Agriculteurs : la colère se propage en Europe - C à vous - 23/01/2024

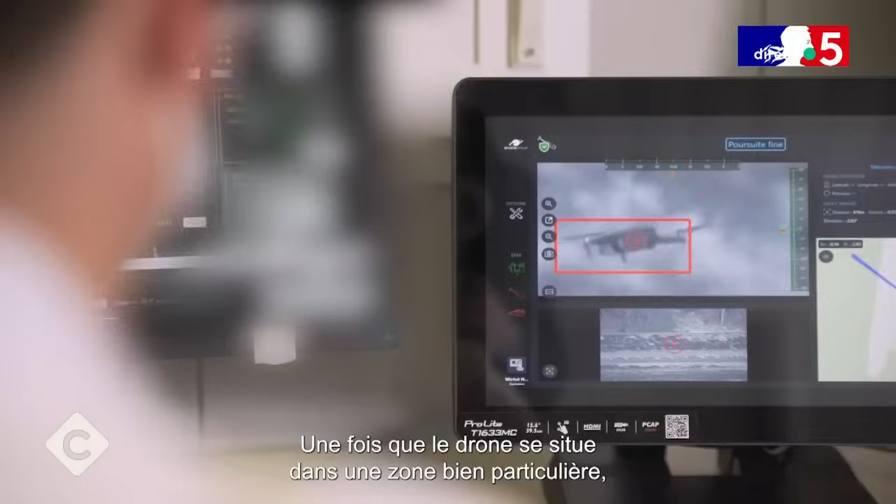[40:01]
Une fois que le drone se situe dans une zone bien particulière, on va donner l'autorisation de tir à Silas.